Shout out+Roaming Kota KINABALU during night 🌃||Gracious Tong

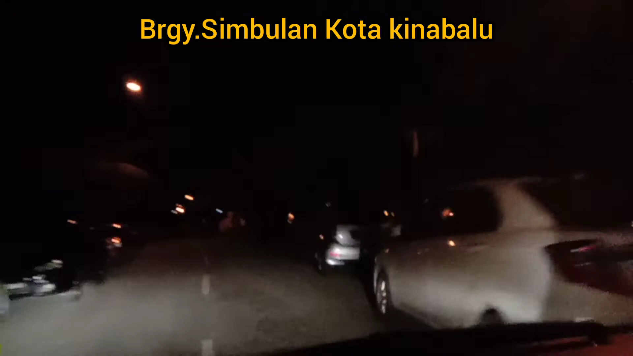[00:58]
Squatters pero puno. Squatters pero puno ng sasakyan. Diba?
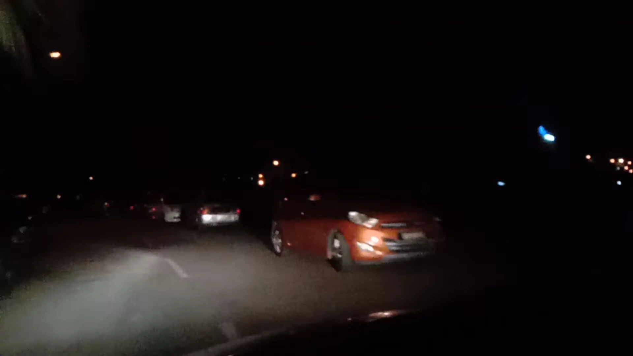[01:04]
Ayan yung building na yan, guys. Yan, yan is yung Eva. Apartment condominium. Sa? Apartment condominium. Apartment condominium yung Sutra Avenue. Avenue, Sutra Avenue.
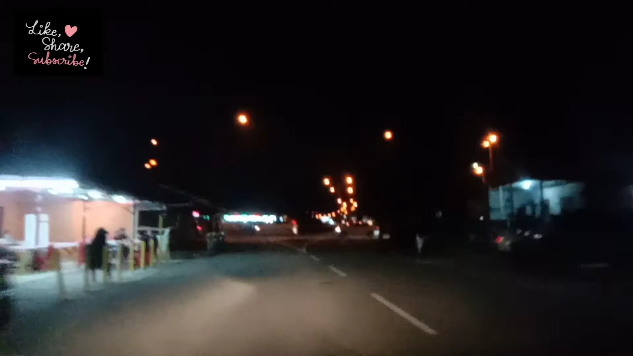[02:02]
Ito na, nandito na kami sa highway, guys.
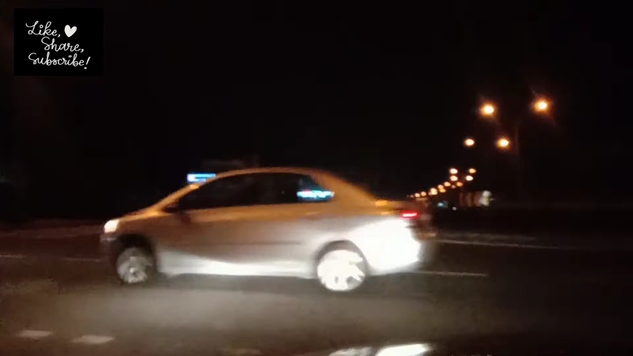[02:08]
Nakalabas na kami doon sa squatters na hinahatira namin. Tapos na akong naka-deliver. Hindi ko na lang na-videohan kasi na-busy ako sa pag-contact sa aking mga customer. Mga pa talaga. Mga kadagan man. Tapos this way, guys, is going to Sutra Harbor. Harbor. Oh, that way. Pero mag-U-turn kami, mag-U-turn going to Center City of Kuta Kinabalu.
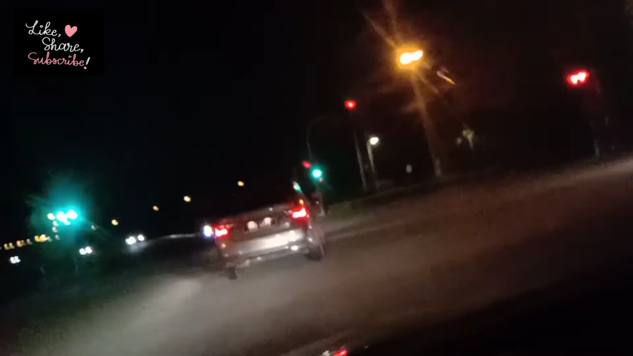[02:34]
Ayan, papunta kami doon sa city mismo.
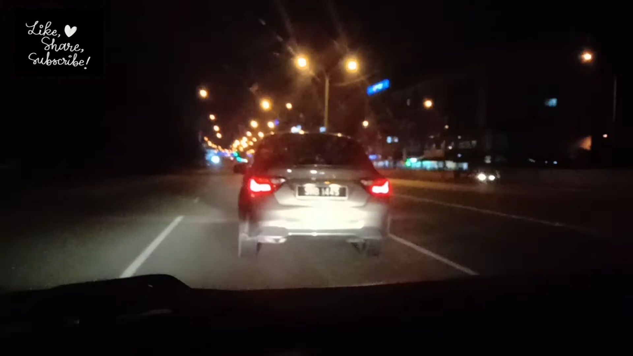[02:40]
Tapos madaanan natin yung ibang mga malls. So ganito yung looks dito paggabi, guys, kasi light na lang ang madami at wala na masyadong sasakyan. Ayan, so dadaan tayo sa Imago Shopping Mall na madilim na madilim na kasi gabing gabi na. Anong oras na? 9 o'clock na. Tingkatulong na sa akong estudyante.
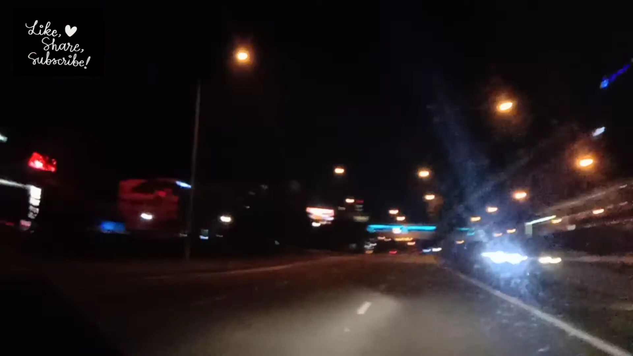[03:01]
Ayan na yung Imago, guys. Imago Mall. Hello, Imago Mall. Ayan, dito. Diyan banda, yan banda. Madilim lang, guys. Oh, kasi... Ay, nandito pala. Ayan, guys, yung Imago Mall.
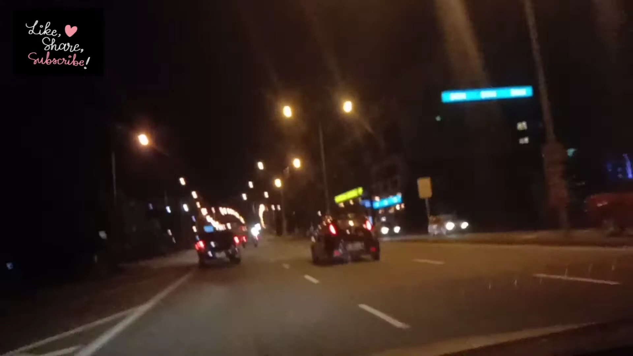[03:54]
Thank you sa inyong pagsuporta sa aking video, guys. So dito, guys, madadaanan natin. At ito naman yung police station ng Karamunsing. Dito, yan, Karamunsing yan. Sorry. Yan ang Karamunsing Police Station. Dyan, guys, dyan yung mga kababayan natin na umuli, guys. Dyan yung nalilaan, guys.
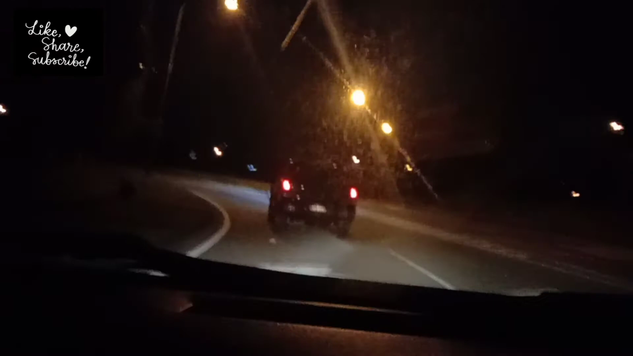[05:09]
Oh, this way is going to Lintas Luyang. Lintas Luyang, Damay. Sa Luyang ito papunta. Ayan yung mansion ko, guys. Oh, mansion ko.
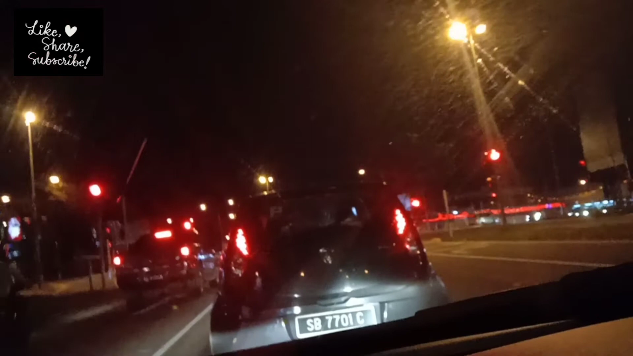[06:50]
lahat ng mga YouTuber family ko, at kay Inday Abel Bisaya sa Japan. Kay sino pa ba, kay Melshi sa Kuala Lumpur, kay Bay Gapi sa Johor Bahru. Mega shout out sa inyong tanan, guys. So ngayon, guys, nasa ano tayo, stoplight. Damay proper. Nandito kami sa Luyang proper, no? Damay. Ah, damay. Yes. Sa Kuta Kinabalu, on the way to Luyang. Ang hitsura dito. Ayan, paggabi, guys. Paggabi, ganun siya.